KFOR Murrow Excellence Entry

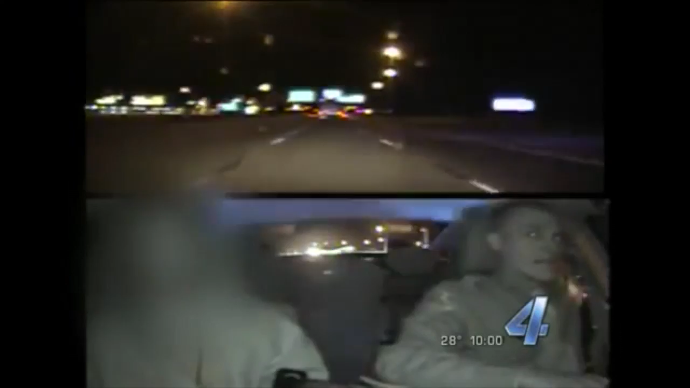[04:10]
It's 10.30 at night, and trooper Eric Foster is on patrol. He's in the driver's seat. He's got a civilian ride-along next to him, and we're going to hide that man's identity. They are catching up to the suspect in a hit-and-run. The victims, with their flashers on following behind the suspect SUV, Pearl Pearson is in the driver's seat of that white suburban.
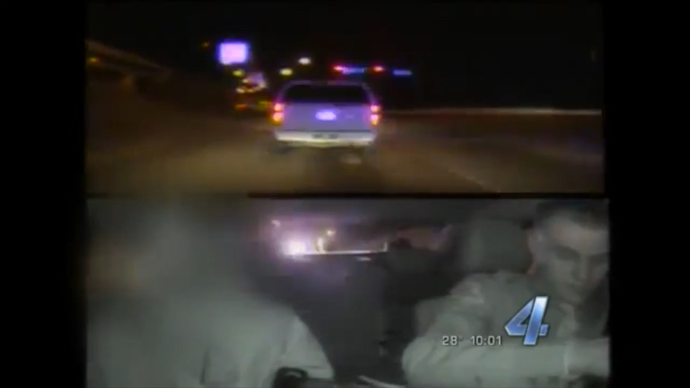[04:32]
The whole thing started at 19th Street and Moore, where Pearson allegedly backed into a vehicle with three people inside.